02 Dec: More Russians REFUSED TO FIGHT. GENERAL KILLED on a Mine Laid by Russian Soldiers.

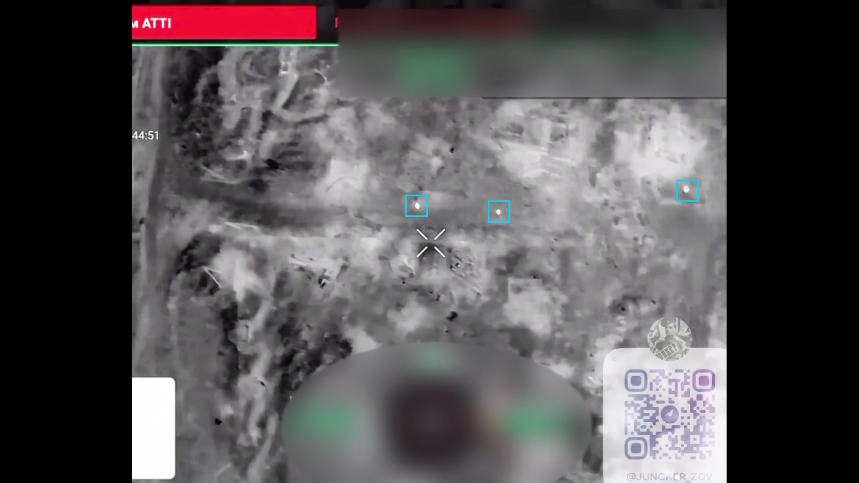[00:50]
but nonetheless Russian drone footage confirms that Ukrainian marines are conducting offensive operations southwest of Krenky.
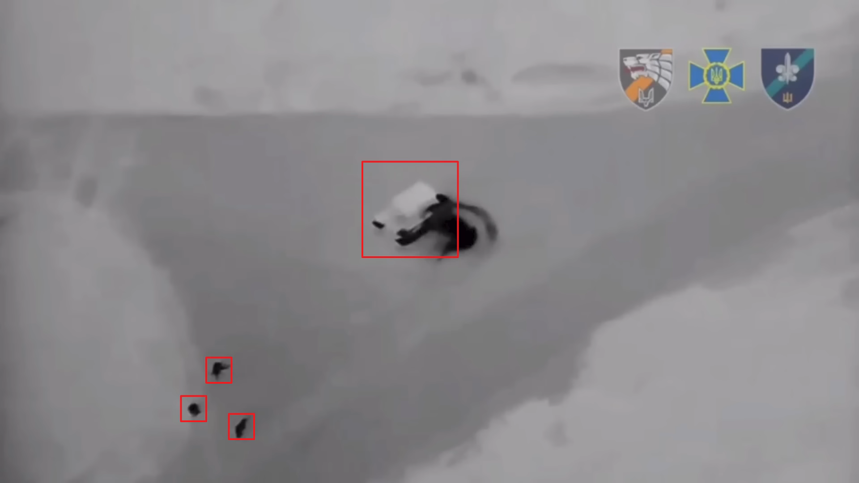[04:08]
Recently released footage shows how Ukrainians managed to identify and
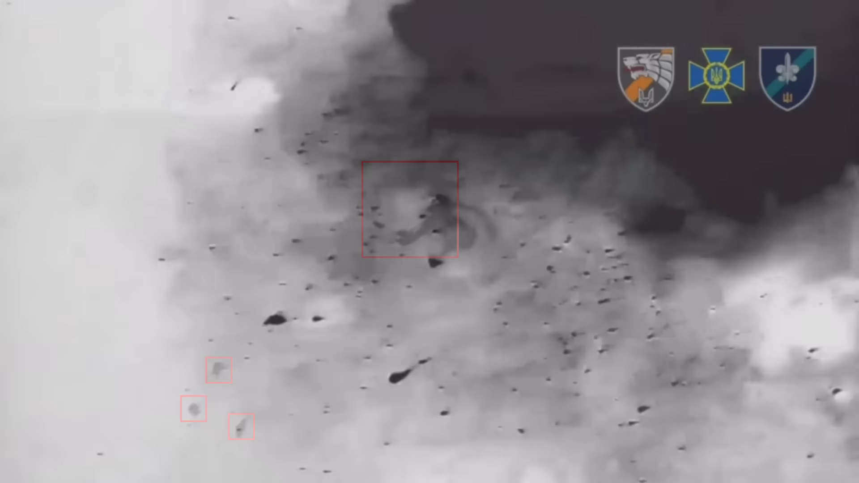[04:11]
destroy yet another heavy thermobaric artillery system.